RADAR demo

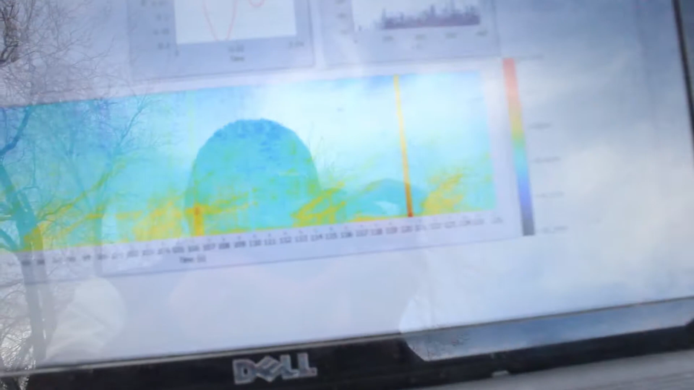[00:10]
So that one just ran away and that's what matches up with it. You can see the distance versus time there.
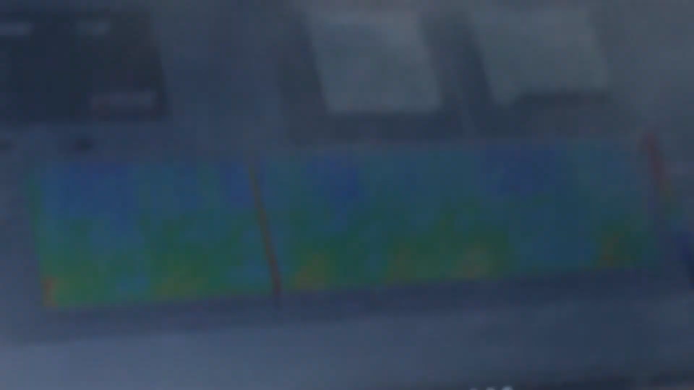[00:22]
So that one just zoomed away.
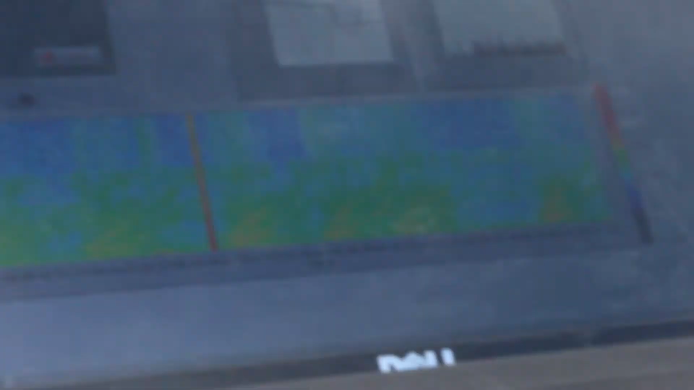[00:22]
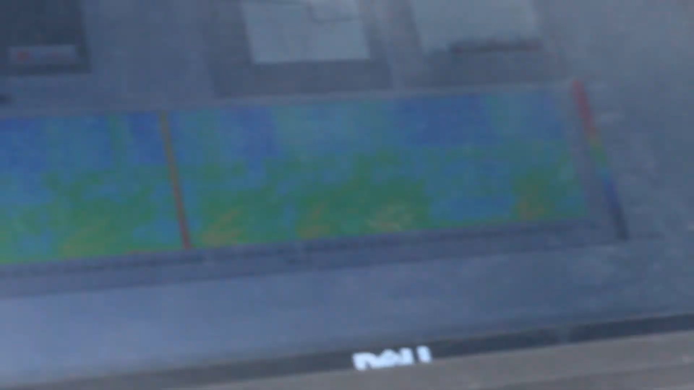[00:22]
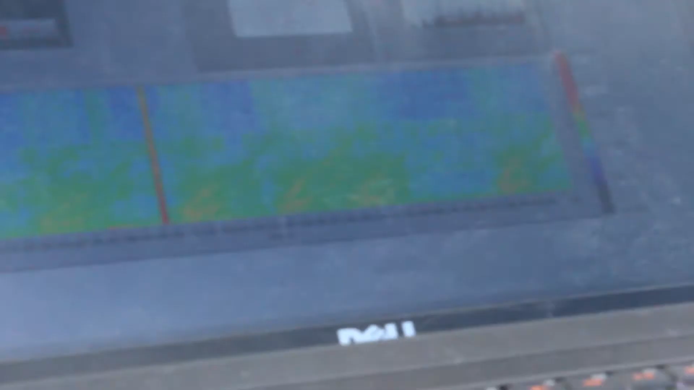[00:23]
We see it zooms away there too.
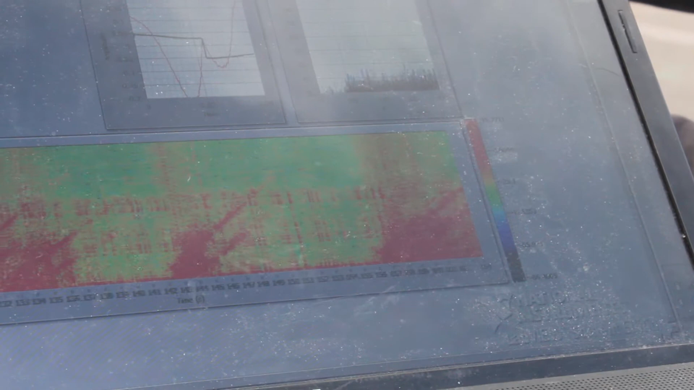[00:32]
Right there we get a little heavier return. And that's actually two different cars and the bumpers off the cars. The reflections, you can see three different trails there.
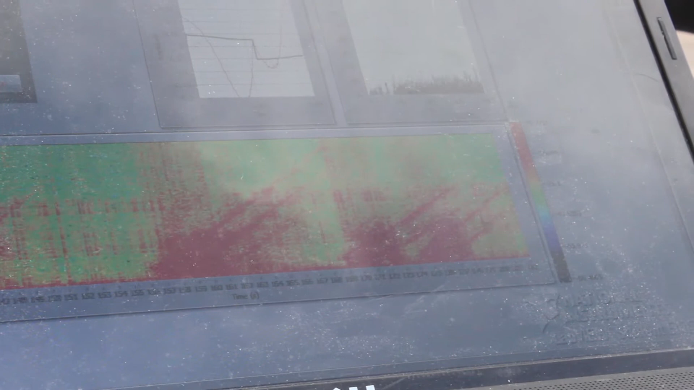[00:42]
It looks like we're picking up the front and back of each car. And that's why we get the two trails.
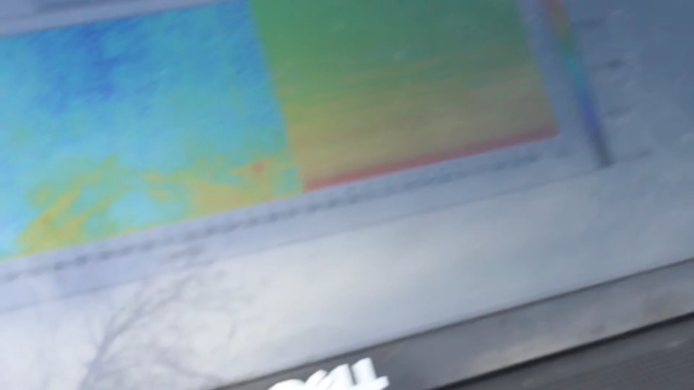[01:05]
And we pick up a lot of stuff we really don't want to be picking up. We're probably picking up the houses. We're picking up the brick. Probably picking up Steven.
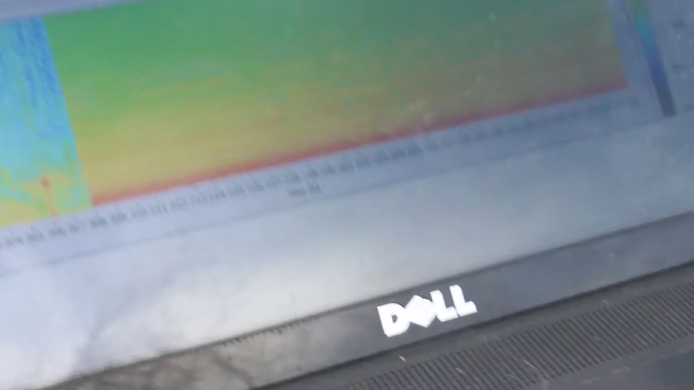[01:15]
And so what we're doing is we're actually going to just turn clutter ejection on.
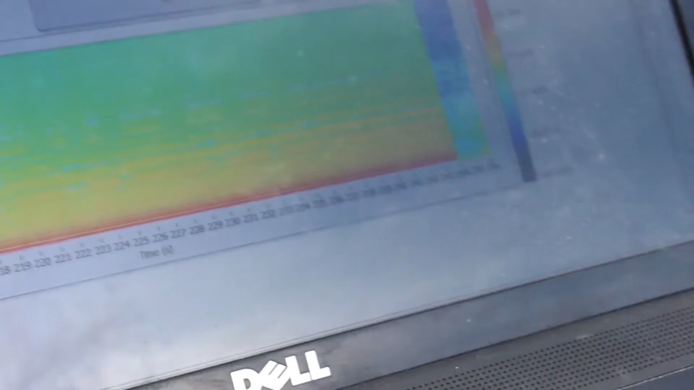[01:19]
Makes our image ten times clearer.
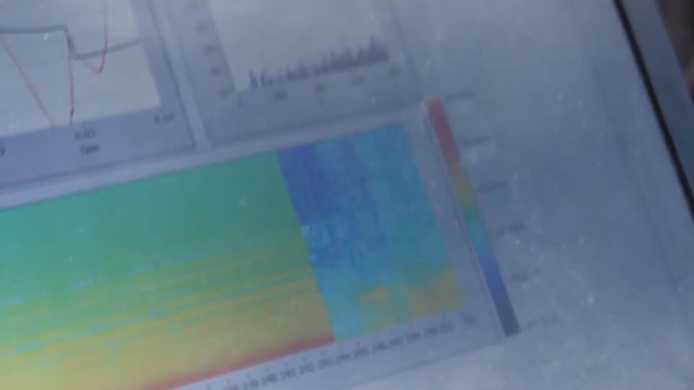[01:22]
Big city bus just went by there.
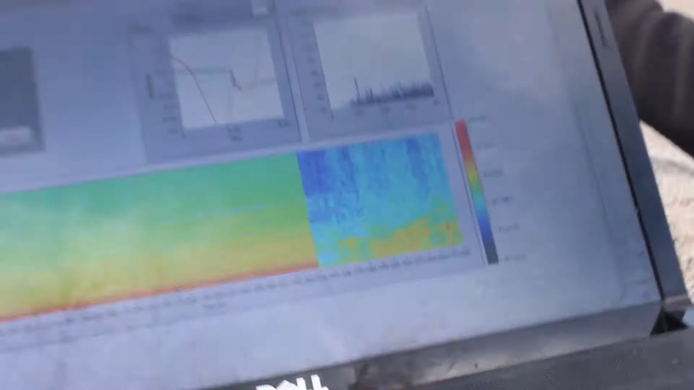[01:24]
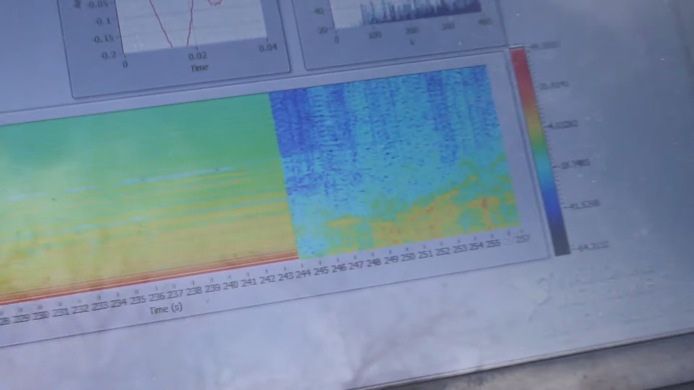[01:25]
And we can see it tracks it out as a function of time.
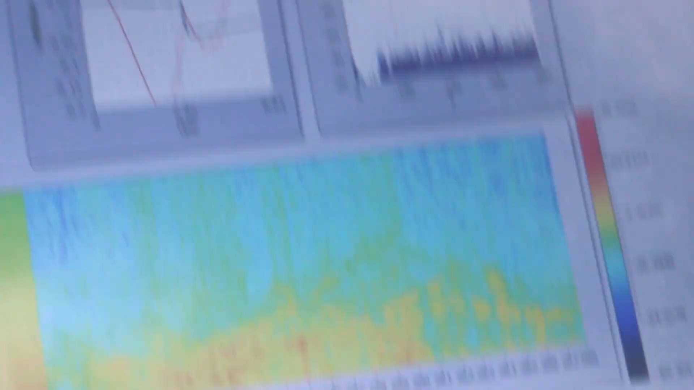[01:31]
A lot of slow moving cars coming through. And they're coming towards us.